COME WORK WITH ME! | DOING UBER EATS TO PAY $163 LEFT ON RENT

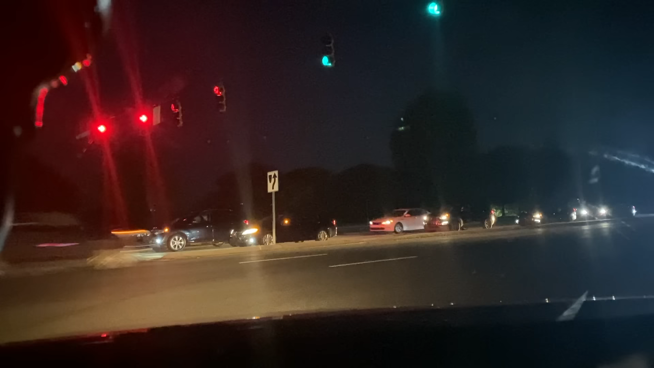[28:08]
she lives all the way in Kannapolis what in the world oh they got the nerve to have me go all the way to Kannapolis for $5
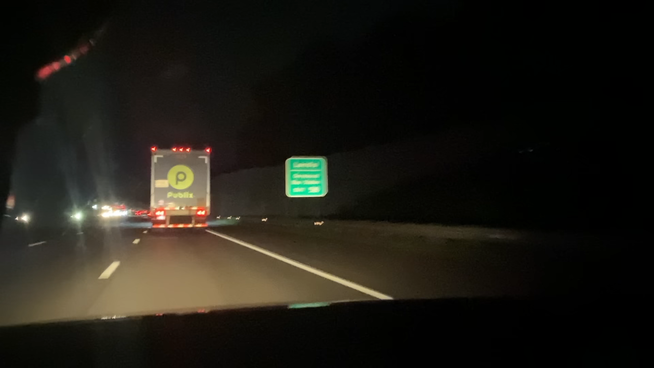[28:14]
okay so i got another order while i was driving while i was driving it is at wing stop
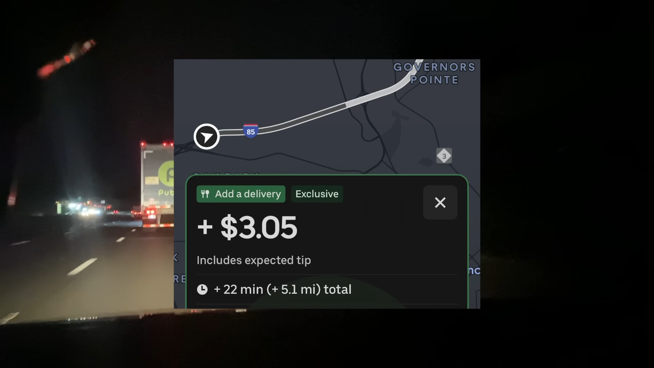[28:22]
so that's where i am moving my way to now we made it to wing stop it is in this
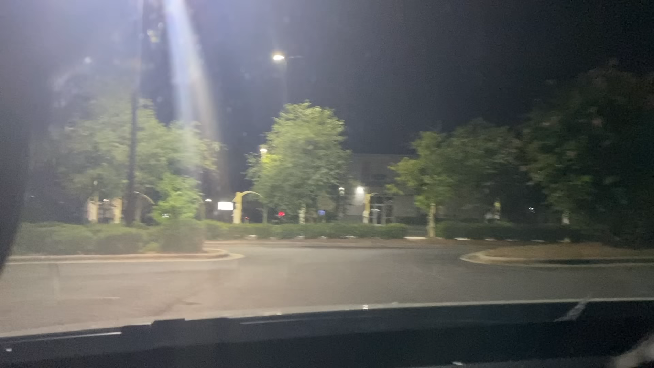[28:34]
you call this a little shopping center okay so wing stop okay so wing stop